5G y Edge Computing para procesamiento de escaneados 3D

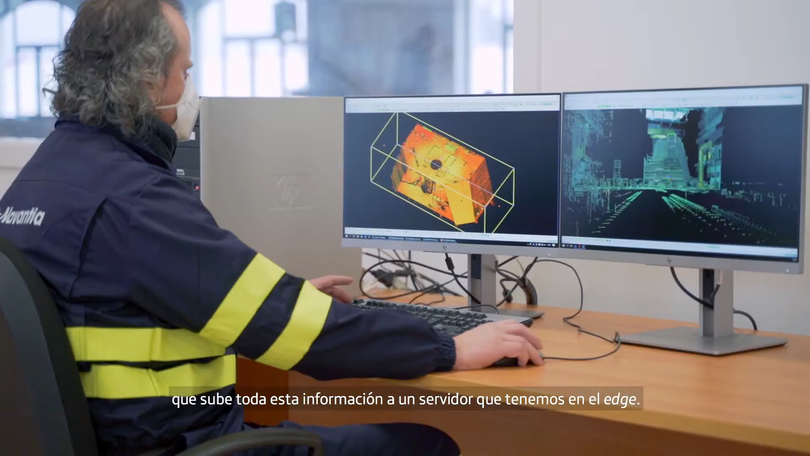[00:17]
Un operario conectado de forma remota puede ver la nube de puntos que se están escaneando
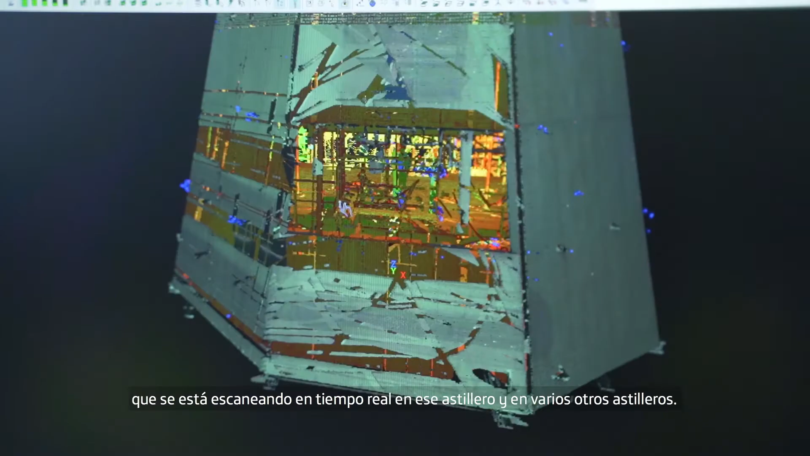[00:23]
en tiempo real en ese astillero y en varios otros astilleros.